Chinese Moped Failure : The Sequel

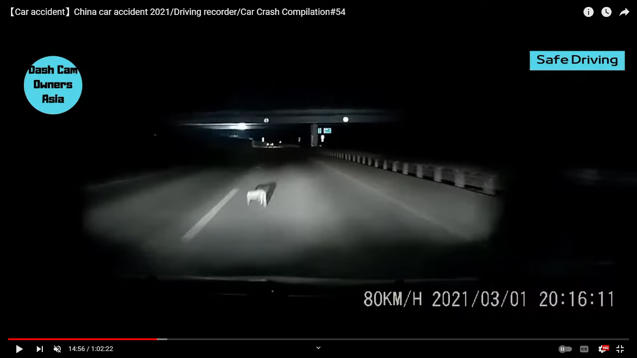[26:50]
That's the skinwalker. Yeah, oh my god! It got whatever launched. It is, it just got. Whatever it is, it is now red. Holy. Oh, you can see a big glow of it. Saw him listening. No, the thing is, when you run over something, you can actually feel it. It's like. Yeah, it's a big like bump.
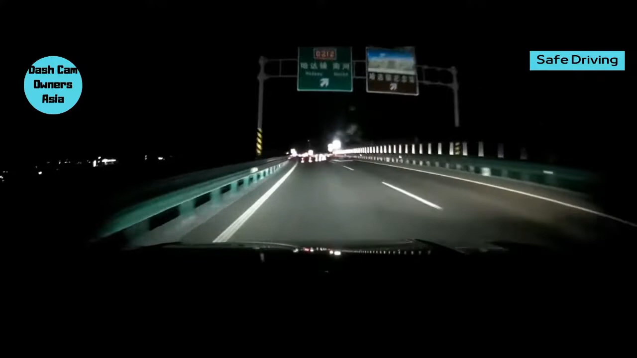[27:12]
We've ran over something. I've ran over something before in the car with my mom. We were just chilling, and then a fucking skunk ran out in the middle of the road. Yeah, I mean, And it was pitch black. Here's when you make the slightest. Yep.
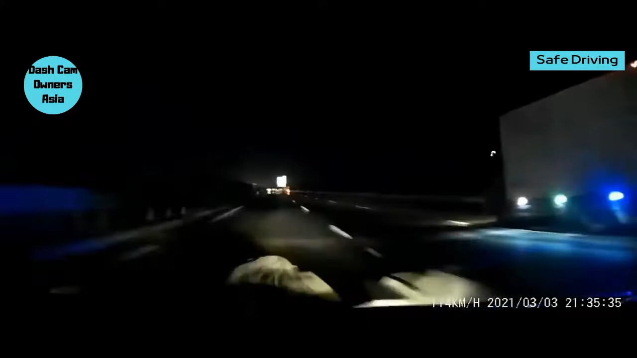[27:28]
Oh my god! Here's when you make the. What is that? Sandbags. That was, sleeping on the side of that was sandbags. Dead center of the road.